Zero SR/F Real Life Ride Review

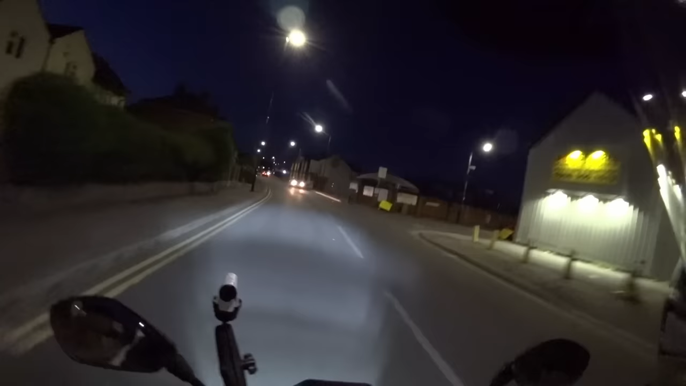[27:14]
Range to destination 22 miles, tank range 19, so essentially I'm going to be walking for three miles. But the speed limits are getting lower. The bonus of being this late is that there's very little traffic. It's a bit of a crap test of the commuting city action of this bike, but sadly it is what it is. Zero was supposed to have sent the English Electric Motor Company the fully specced out fast charging version of this bike by now, which would have made today a far more enjoyable experience, I think. But sadly, it just hasn't happened.
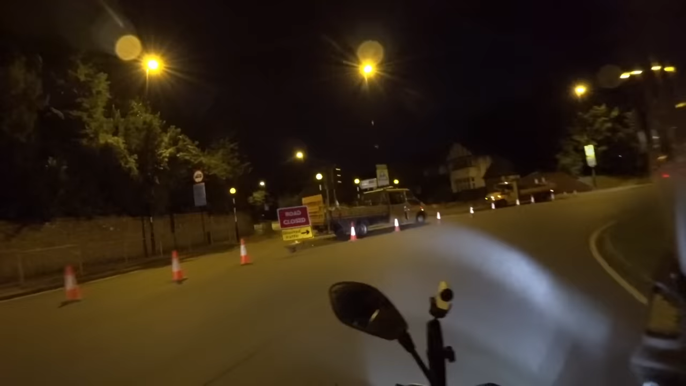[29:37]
Unbelievable, that's the way I wanted to go. Bloody roads closed. Follow the diversion. That means we're now, once again, at a deficit. 10 miles range, 11 miles to the destination. That's disappointing. It would just be so good if I didn't have to stop and charge up once more.
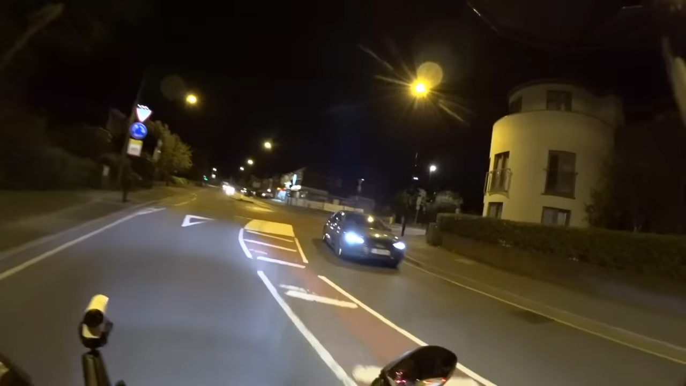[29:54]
I don't think I can see another plug socket today. 20 mile an hour limit. Heaven. Definitely going to gain a bit on this hill. That's proper steep. That regenerative braking is savage. You can't probably see just how steep this hill is, but I'm having to give it throttle to keep the speed up. Well, we are in the home stretch now, boys and girls. This is really going to go to the wire. We've got 4.7 miles to the destination. We've got 5 miles on the range.
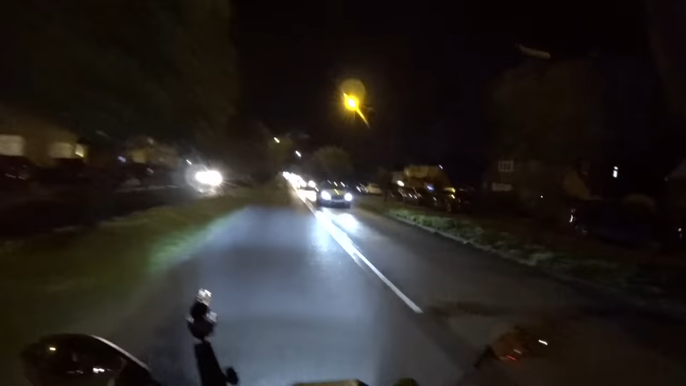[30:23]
The battery's at 4% and I've been touching it up for the last 10 miles just to keep it going. Bit of a uphill just then, which really killed it a bit. I was on a two-mile surplus, for want of a better word, but yeah, it's come down to... The camera was feeling left out with all of this talk of running out at the last minute and then the battery in that decided to die. So I've just switched that and we're down to the last 3.7 miles with four miles in the range. Hopefully this is a nice bit of downhill.
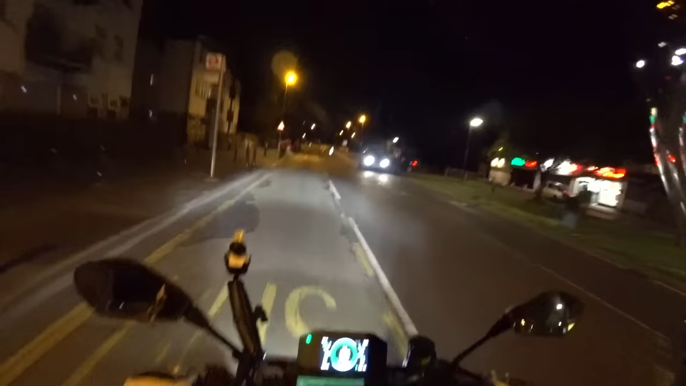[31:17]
Oh my god, we're down to the last mile. I think we might actually make this without any walking. We've still got 3 miles of range, battery at 2%. Oh, half the miles ago! I think at this point, if it came to it, I could even walk it. Gotta be honest, I cannot wait to not be on this bike. To be fair, my arse only started hurting about an hour ago and given that I've been on this bike all bleeding day. Whereas my bike, my arse starts to hurt after about an hour and a half. So it's good things to be said about the seat. There we go, 0.3 of a mile.
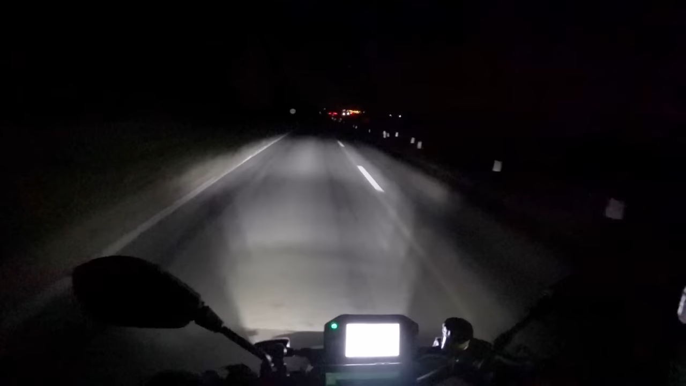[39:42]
I've had real difficulty seeing to be honest. I don't quite understand why the screen has decided to be so bright right now. Lay-by in a mile. Try and sort this nonsense out.
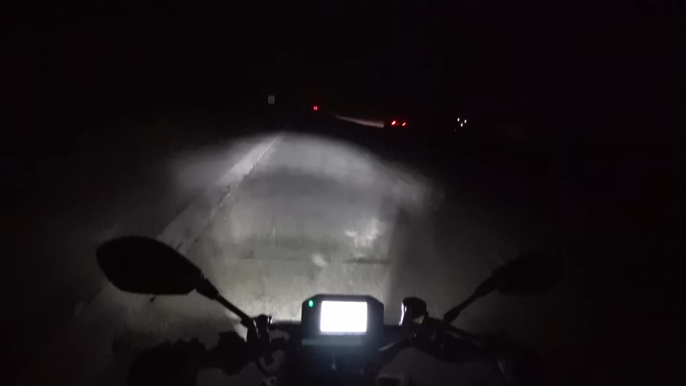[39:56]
Found the lay-by, nearly missed it because I couldn't see anything. Take the bike out of driving mode by hitting the kill switch. Now if we push the menu button, it takes us into the settings and preference, brightness and contrast. High contrast is on. What happens if I turn that off? I changed that earlier on because I thought high contrast would give us high contrast between the black and white, not just completely switch off the dark mode. There we go. Now we're in the black. Okay, and then what I'm going to quickly do is have a look and see if I can figure out how to adjust these headlights. Okay, so in here behind the headlight, I have discovered a grub screw sticking out the back there.
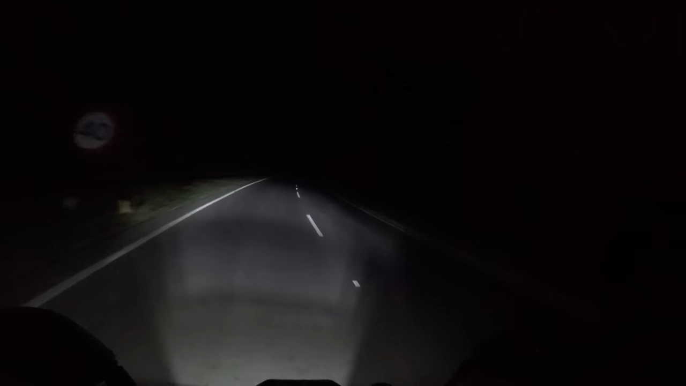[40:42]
So here we are and have just a third of a mile away from home. And thankfully, as you can see, when they're adjusted properly, headlights are pretty good. This is dip beam, there's the full beam, a pretty good vision of what's ahead of us. And yeah, that's me pretty much home with amazingly one percent in the battery once again. So another far too closely cut journey there.